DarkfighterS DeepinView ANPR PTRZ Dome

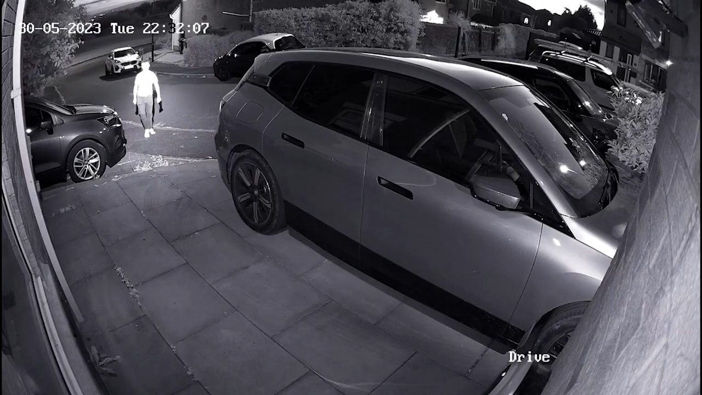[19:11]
As you can see on there, as I walked up my driveway, what happens at that point? I trigger the line crossing, which is where the back tire was, and it flipped to color. And then the idea being, once I leave the scene, it goes back to the IR black and white version.